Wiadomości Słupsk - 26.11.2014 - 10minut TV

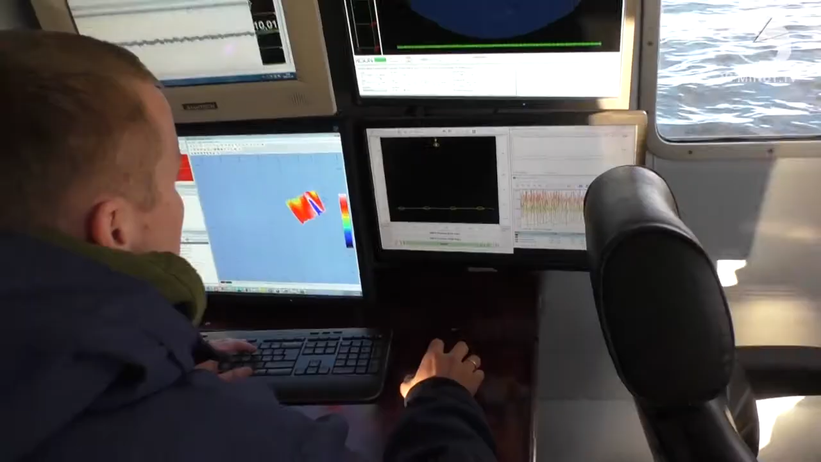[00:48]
Jest to jednostka do wykonywania pomiarów sondażowych model S10500K wraz ze specjalistycznym oprogramowaniem i sprzętem do prac hydrograficznych.
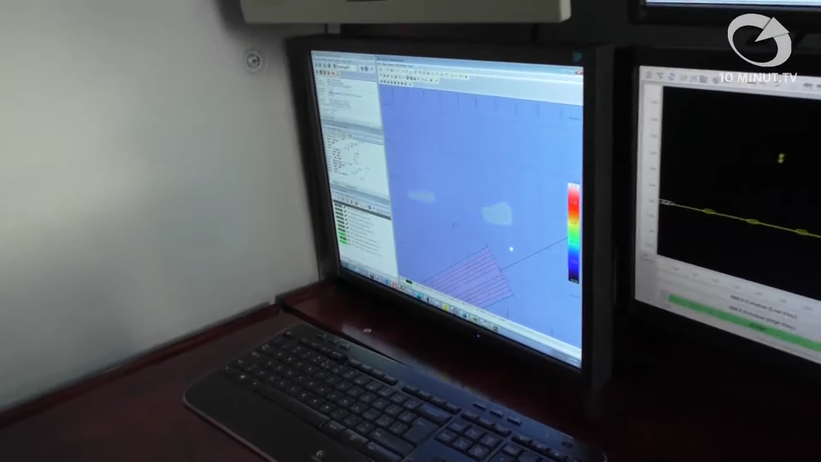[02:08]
Sprzęt przeznaczony jest do monitoringu parametrów realizowanej inwestycji wzdłuż wybrzeża.
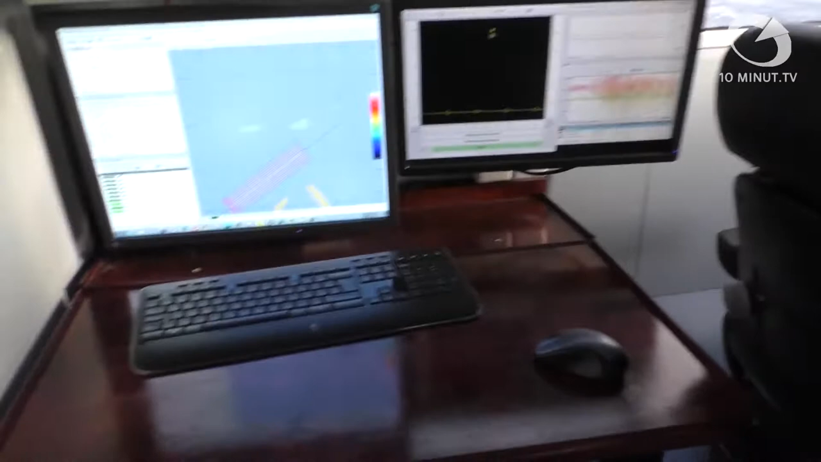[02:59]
Są to ekrany, monitory wszystkich urządzeń, które się znajdują w szafierach. Górny monitor obsługuje sondę jednowiązkową. Wykres, głębokość, prawy monitor to jest do obsługi sondy wielowiązkowej,
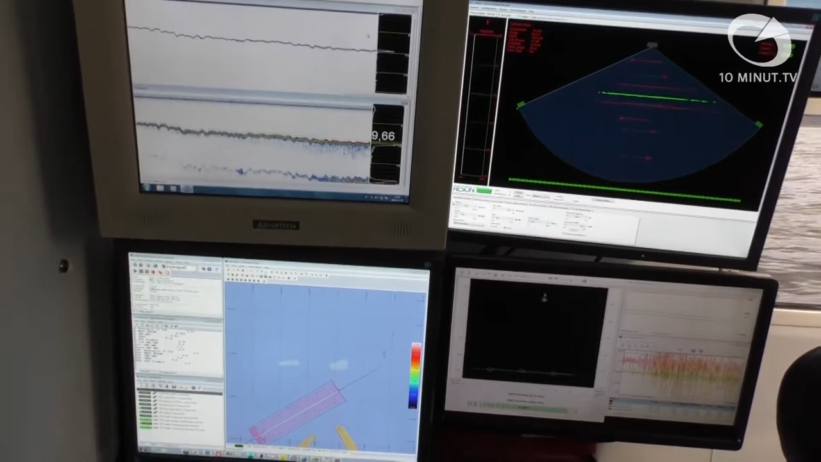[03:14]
za pomocą którego sterujemy całą sondą.
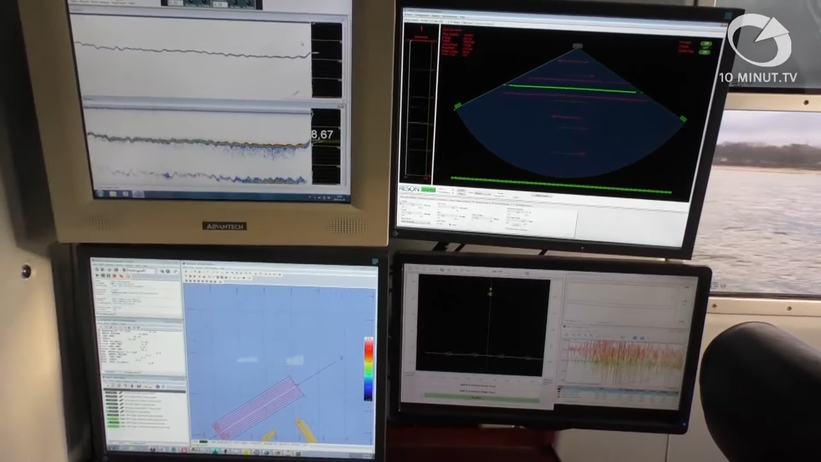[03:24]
Monitor ten dolny tutaj to jest program do obsługi, to jest program QISI do obsługi danych hydrograficznych.
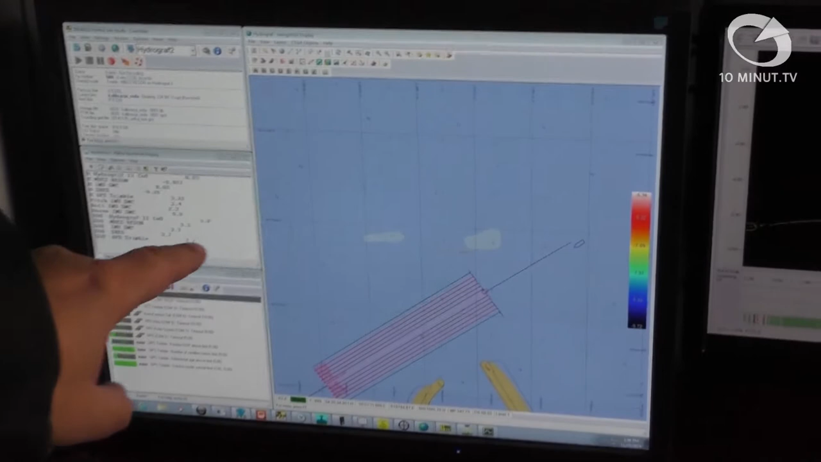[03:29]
Dzięki niemu tutaj z nim projektujemy linie pomiarowe.
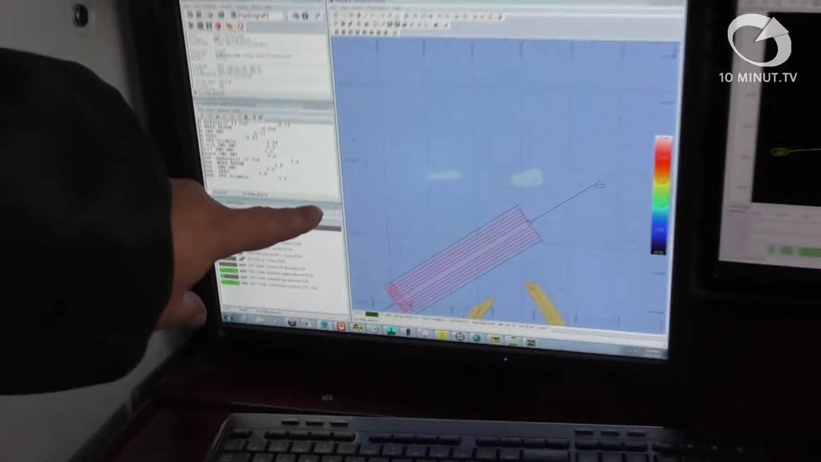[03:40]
Sternik właśnie teraz wjeżdża na linię pomiarową.
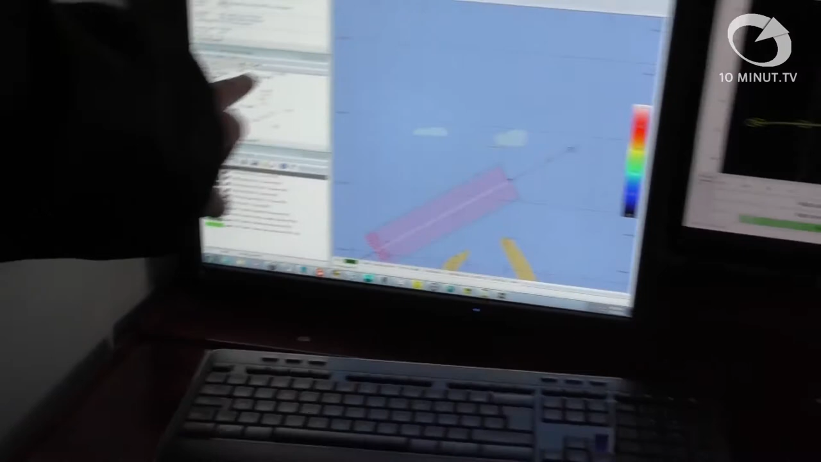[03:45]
Tutaj jest do obsługi, czyli nagrywanie, zakończenie nagrywania.
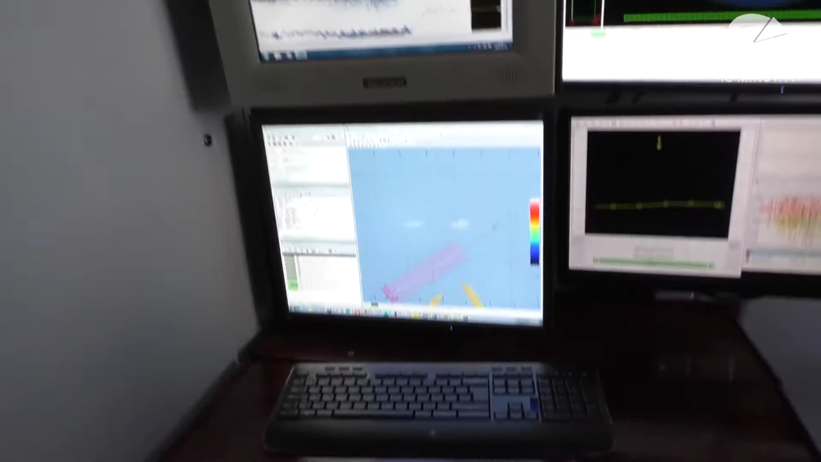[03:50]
Tutaj na dole pokazują nam, czy wszystkie urządzenia działają poprawnie. Wszystko jest na zielono, czy wszystko jest okej.
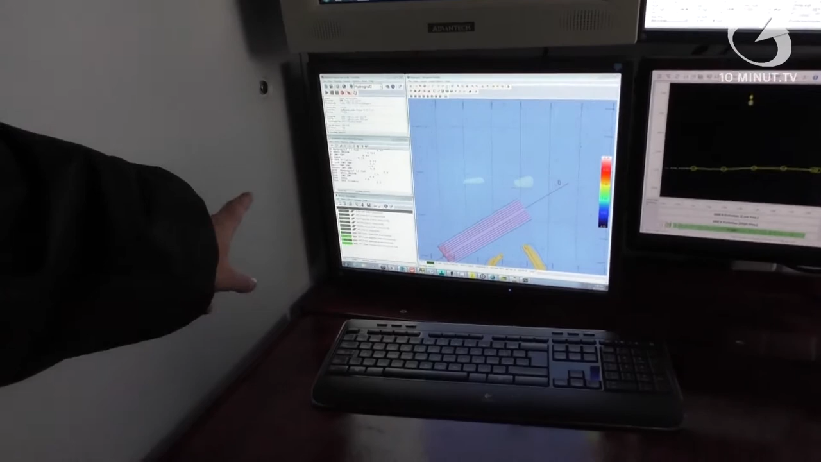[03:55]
Następny monitor pokazuje też wszystkie parametry, czy się zgrywają.
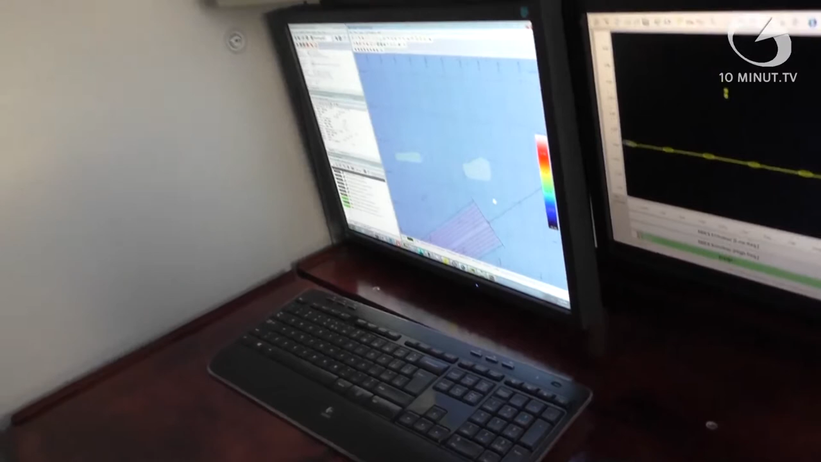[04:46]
Nie, te dane są zbierane w formie formatów obsługujących przez dane oprogramowanie.